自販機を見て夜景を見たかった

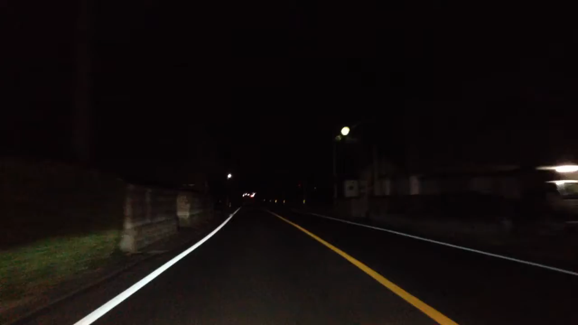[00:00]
夜中に走りたくなることができますは?そんなわけで今回は、倍速で流すドライブで行ってみたいと思います大田市の、うん、剣道69号を大ママに向かって走ります今回の目的は、2カ所キルー市、じゃなくて、ミドリ市のレトロ自販機もう一つは、昔行った夜景が見られそうなところ関越自動車道、赤城インターの近く地図で見るとこんな感じ
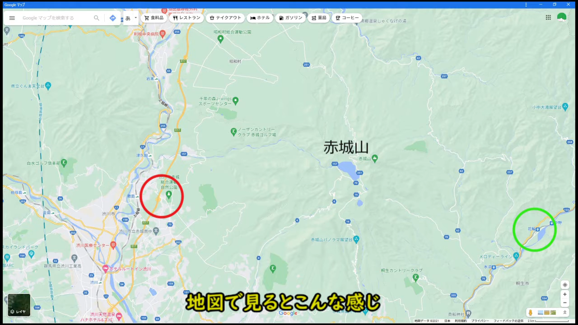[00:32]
ちょうど、山の反対側に位置していますめんどくさいね
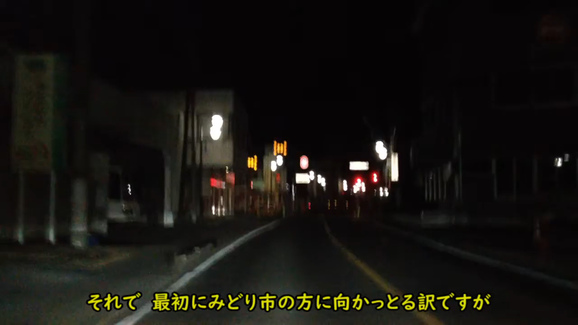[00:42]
それで、最初にミドリ市の方に向かっとるわけですがこれもなかなか遠いやっと大ママの市街地あ、旧大ママ町です、現ミドリ市となっておりますキルー市とは合併したくないとかで、笠掛町、東町と一緒にミドリ市になったんですがそのおかげで、キルー市は飛び散らできたり
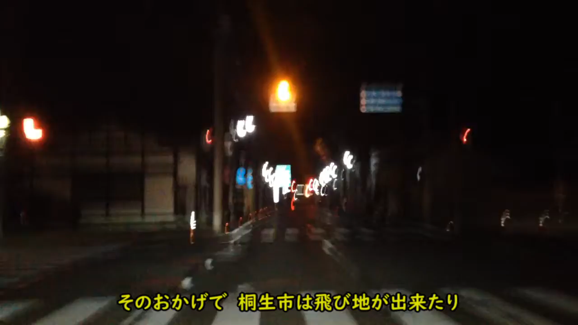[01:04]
一部では、キルー市に合併しようと考えてる人もいるとか難しいねそれにしても、この通りは明るいね道は狭いんだけどね商店街だから、昼間は店舗前に路中とか多かった気がするけど今はどうなのかな国道122号、このまま行くと栃木県に福岡市まで行けるんだけど高速で行くより早かったりするんだよねそれもあって、
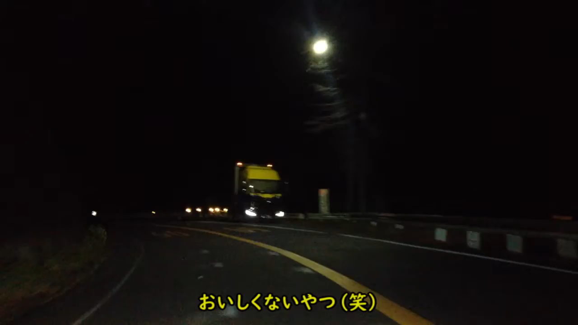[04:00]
おいしくないやついや好みの問題かそれで目的の自販機はあと5キロくらいこの道は何回か通ったことあるんだけどそんな自販機ばっかりのところあったかな
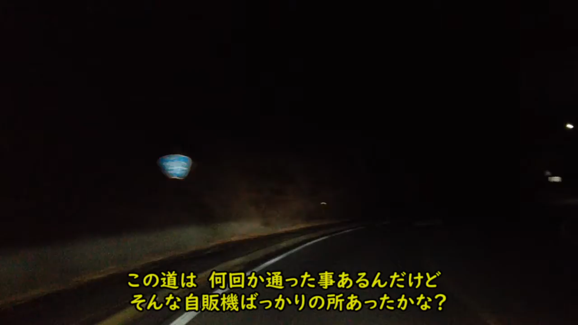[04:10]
自販機だし気にしてないと目に入らないかな途中にあったメロディーラインなんの動揺かわからんねうさぎとかねだったんだけど適当に落下鳴らしてる感じが割と好きそろそろ目的地のはずなんだけど
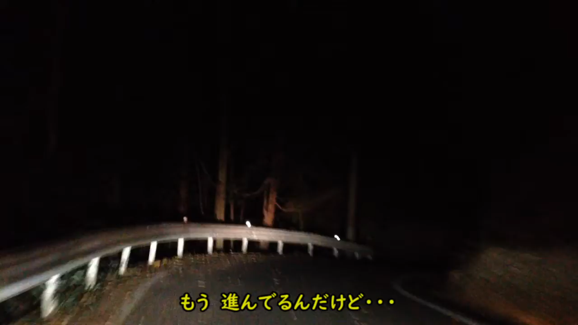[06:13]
またえらい道を走らされてるわけでさっきの通り国道122号から国道353号に抜ける道を走ってます